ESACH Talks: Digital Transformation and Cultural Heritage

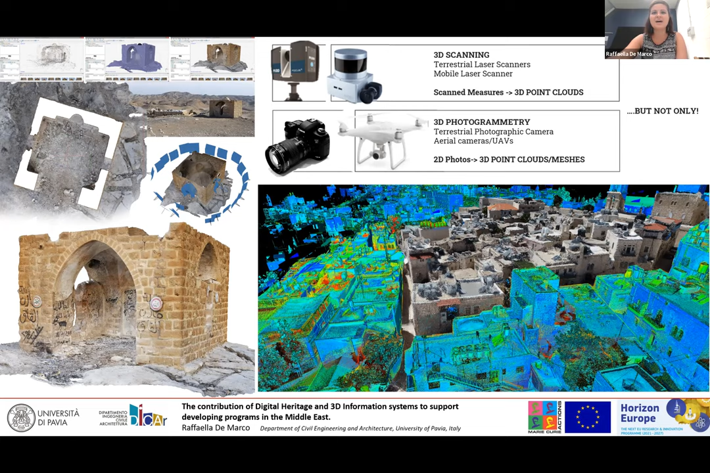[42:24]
But the main topic is that every time that we transpose a physical heritage site in a digital version, we try to reach, to collect different data to exactly represent and transpose the real configuration of heritage. It's something that we call reality-based modeling, just when we start from surveyed data, not projectual data or archival data, and we try to transform them in an accurate and reliable representation of heritage that can reach different scales, for sure, from the presence, the identity of a place on territory, still to different features that come to shape,
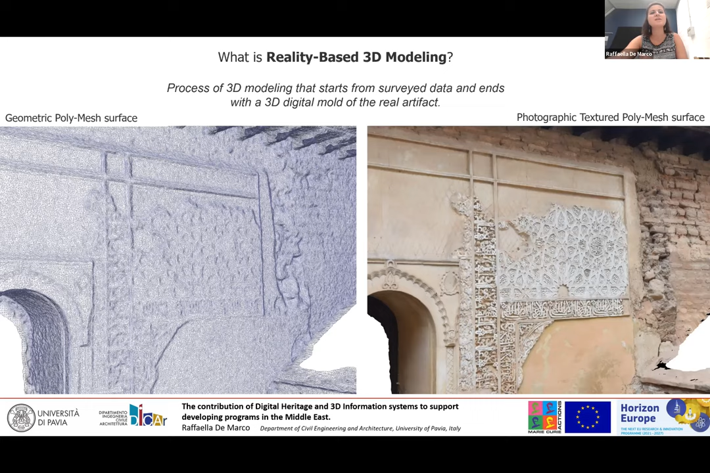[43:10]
to textures, to information about materials, and not only. We can also add information from census, from other kind of sources that can be linked to the shape. My experience has been particularly developed in Palestinian territory in the last years.